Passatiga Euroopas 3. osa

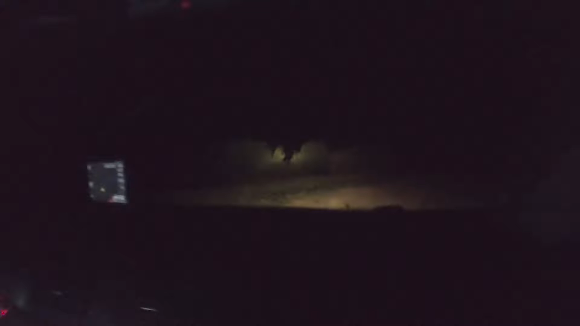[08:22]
Mis seal autos tõjub? Siin magab selle. Siin on ka keegi auto. Kalameed siis tegelikult pole. Siis me ei lähe siia vist näile. Siit ma küll edasi ei lähe. Ma keeran ümber siis ära.